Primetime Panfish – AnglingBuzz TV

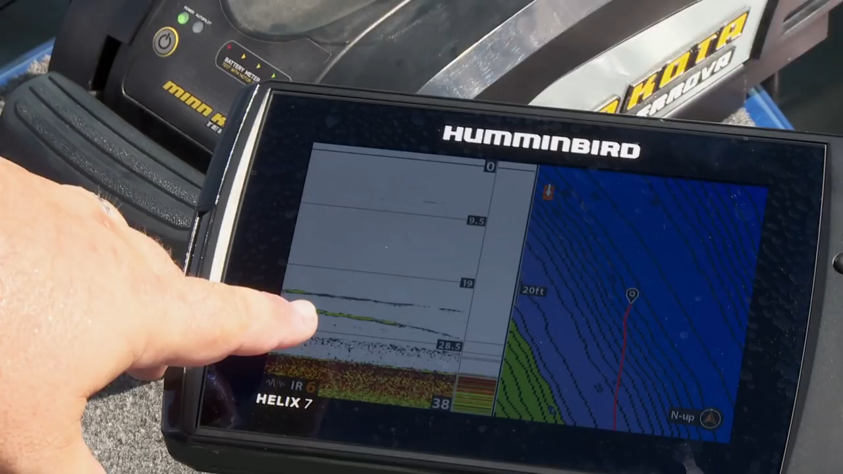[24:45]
Depending on the depths you're seeing fish on the fish finder.
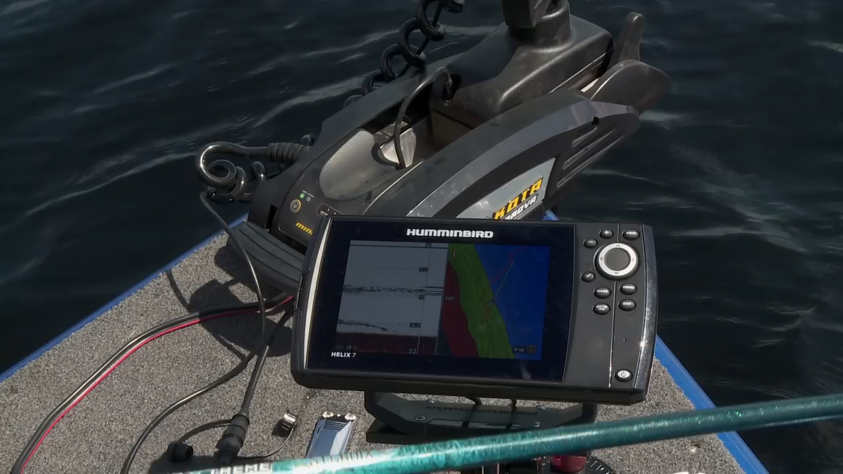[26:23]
These are high riding schools of fish. Most likely both crappies kind of filling in the whole part of the water column there. So the trick is to make sure our jigs, at least one person's, is up and above that group.
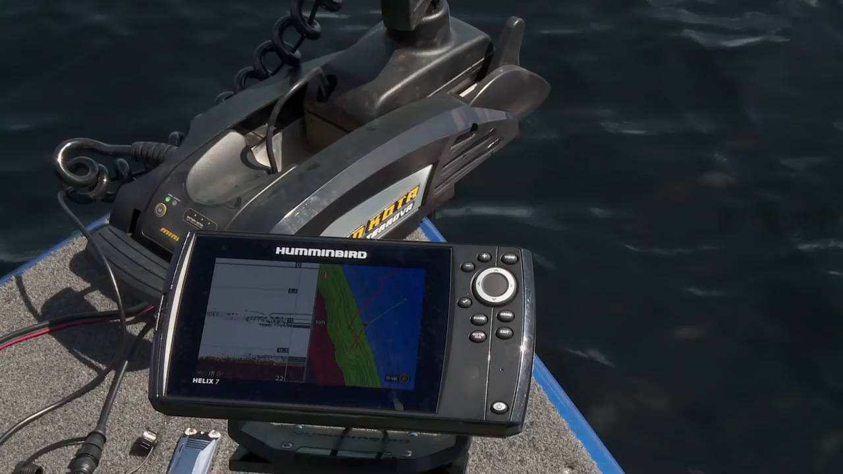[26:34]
And then we'll have another guy running a little bit deeper and see what we can do with both sets of fish. I think I'm going to just try and drop back and spot lock on these guys because it's a good looking pod.